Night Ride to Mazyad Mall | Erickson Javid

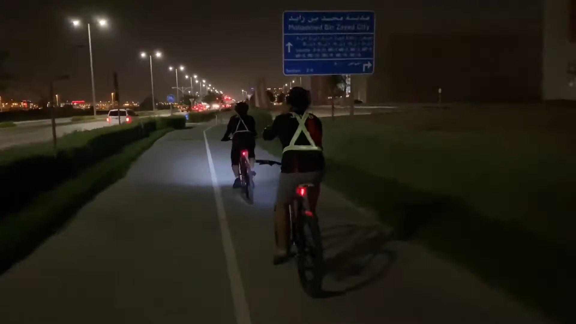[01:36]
Pwede na nga. Malapit na kami sa Masyad Mall. Ito yung parang, ito yung mosque. Tapos yung kasunod na Masyad Mall na yun, yung bandang dulong building doon.
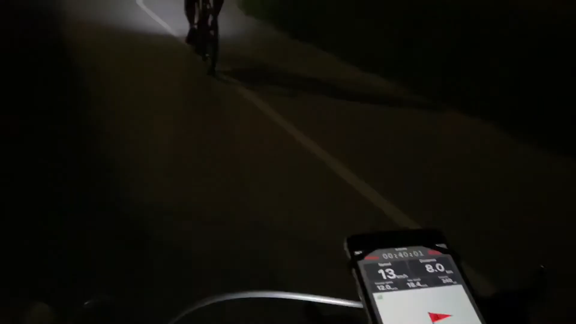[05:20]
kagandahan dito, may bike lane talaga.